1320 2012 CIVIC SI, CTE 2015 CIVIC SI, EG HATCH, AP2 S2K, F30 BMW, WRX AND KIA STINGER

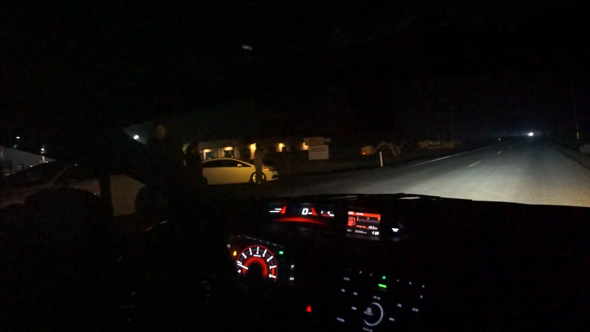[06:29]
All right, let's do it. Yeah? Who's that? Is that? I think that's a BMW. All right. That's a BMW, right? Don't matter. Right here's fine.